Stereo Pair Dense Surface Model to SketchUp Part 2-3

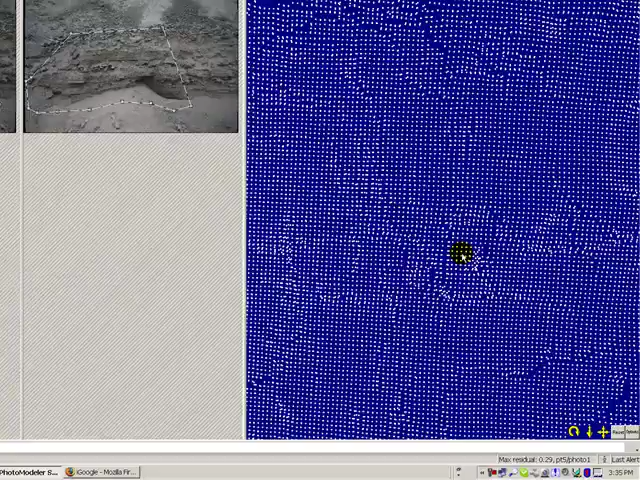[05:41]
We can actually see our 3D mesh. There it is. Like that.
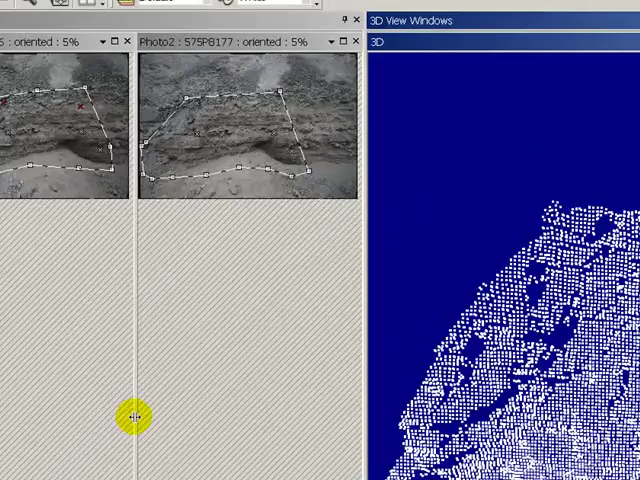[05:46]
It's a 3D mesh. It's a dense point cloud. Our profile. It's based on the photograph. So you can see there's some shadows back in here because those weren't shown in both photographs.
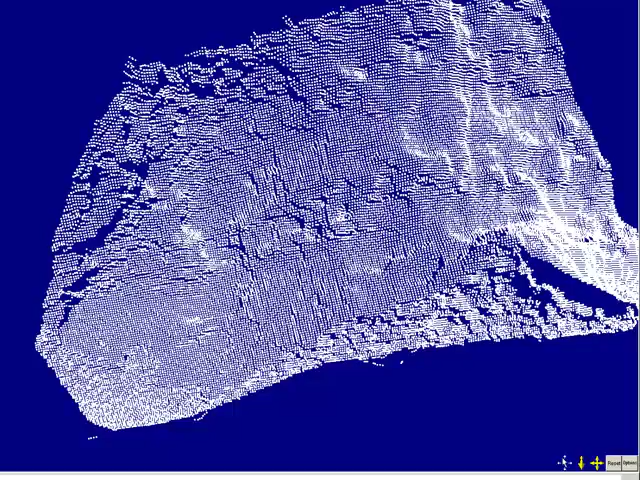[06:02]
You can add more photographs into the project if we wanted to do that.
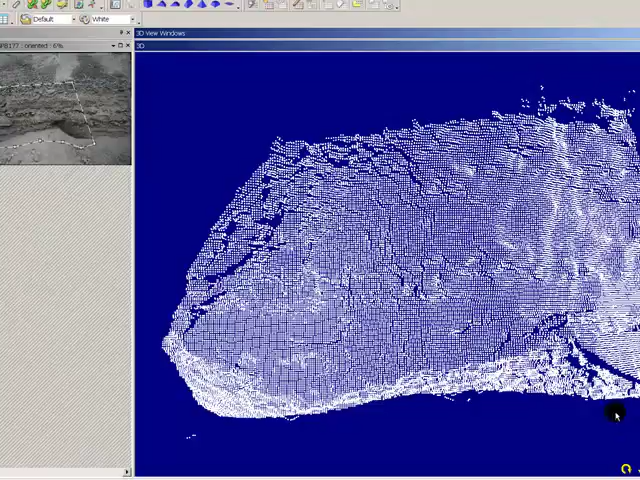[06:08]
So at this point, now I'm going to select this point mesh.
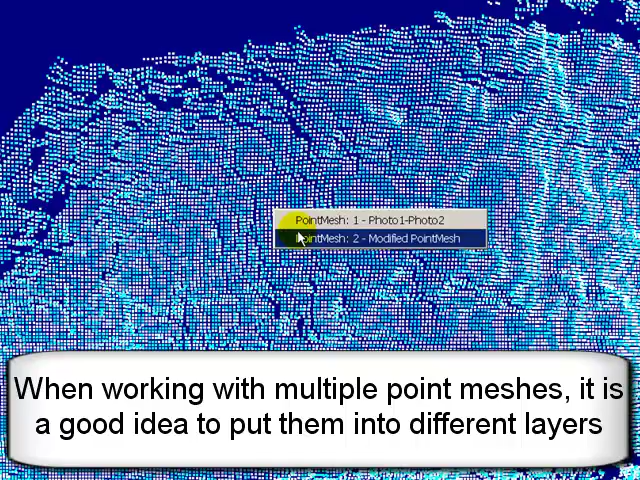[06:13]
I'm going to actually select the modifier. We can make this guy go away for a minute.
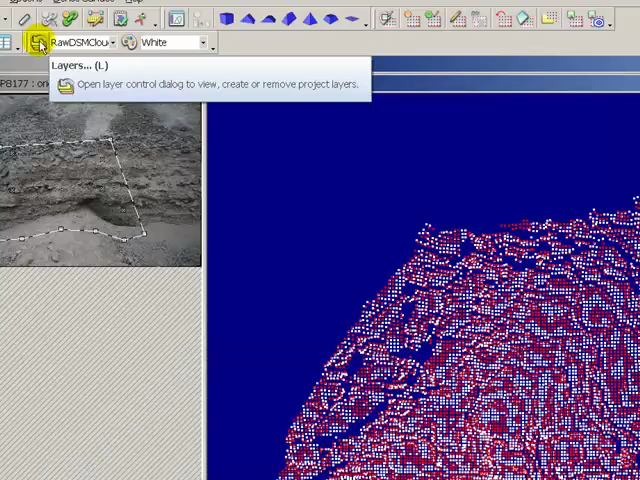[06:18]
And we'll click. So we've selected the raw point mesh. I'm clicking on layers.
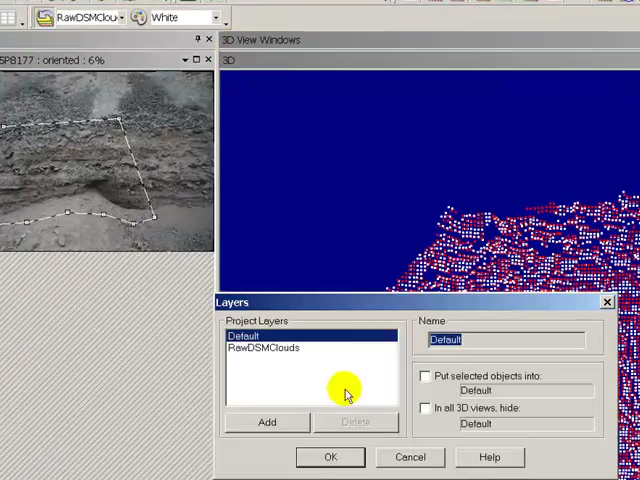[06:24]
I'm going to add a new layer and just leave that new layer and put the selected object into new layer.
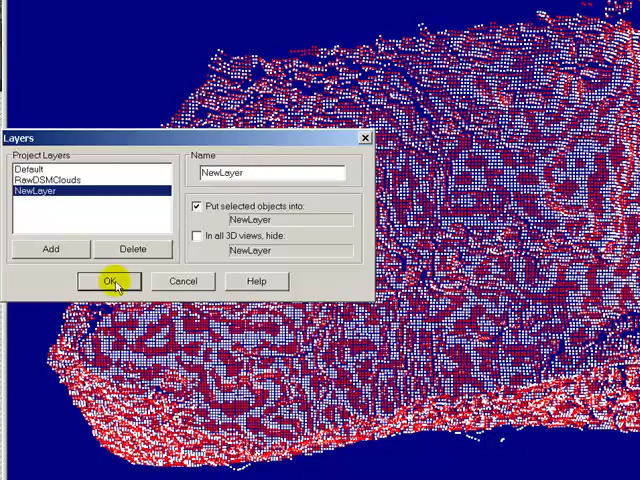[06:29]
And then I'm going to come here to options. Go to layers.
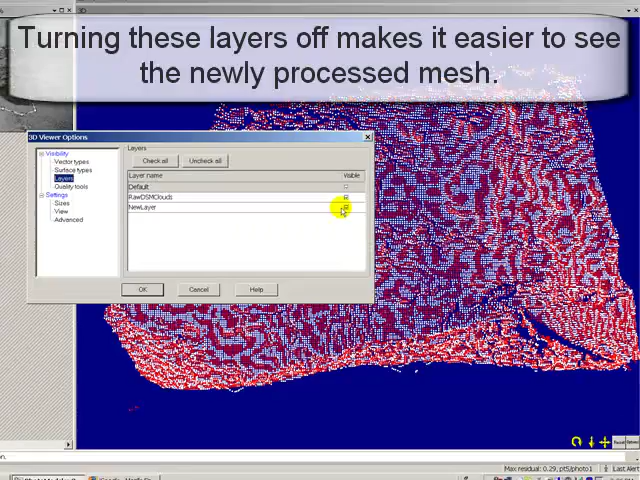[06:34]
And I'm going to turn off raw DSM clouds. And I'm going to turn off layer one.
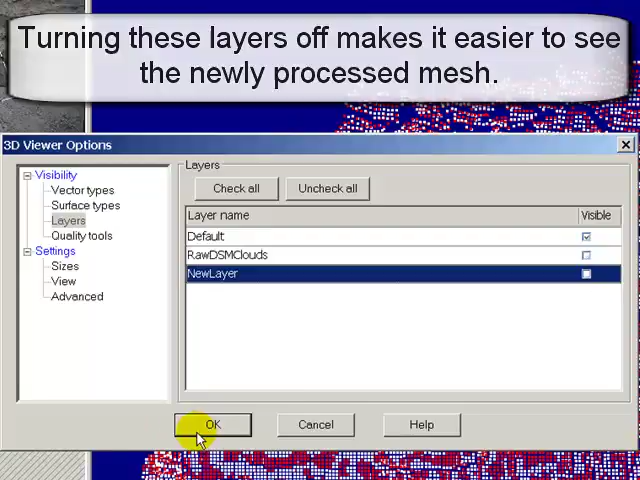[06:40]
Okay. Let's just get its properties.
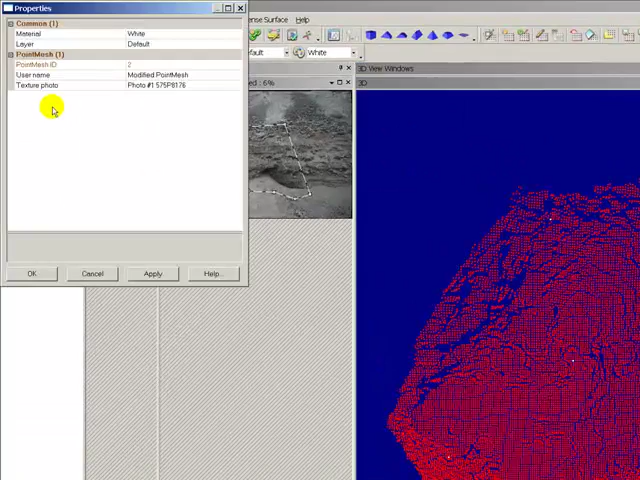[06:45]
Yeah. That's the modified point mesh. That's that one that's cleaned up.
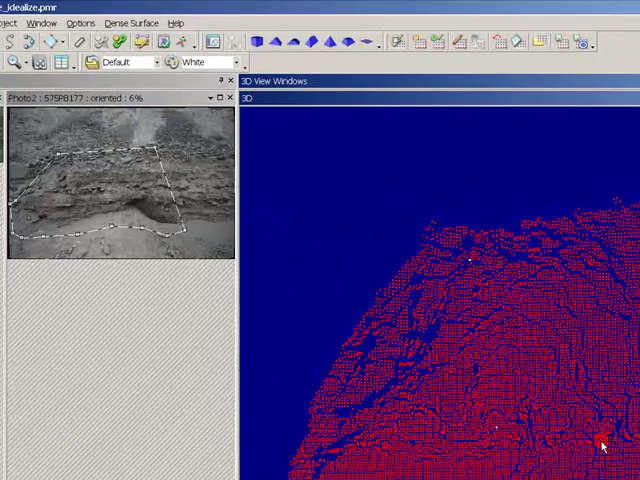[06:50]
So we'll select it again here. Got the select items mode going. And now there's not really a whole lot that needs to be cleaned on this guy.
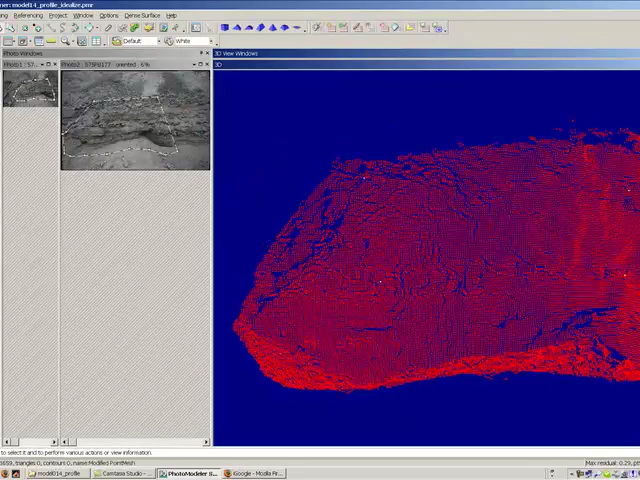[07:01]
Sometimes it needs to be cleaned. This one came out pretty well. So now we're going to modify the point mesh. And we don't need to filter.
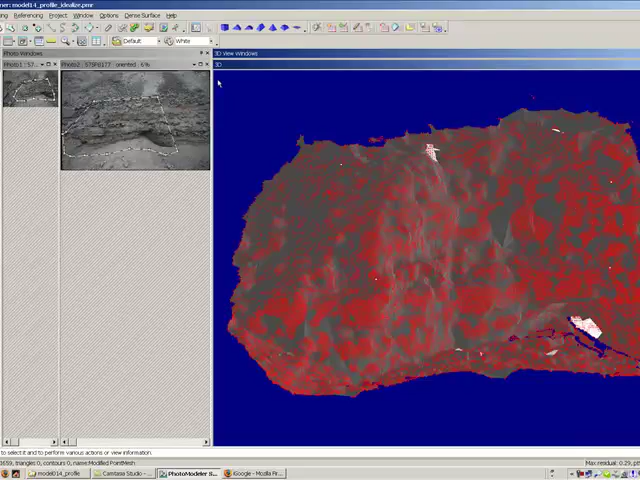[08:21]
So I'm going to select that object and get rid of it by placing it into a new layer.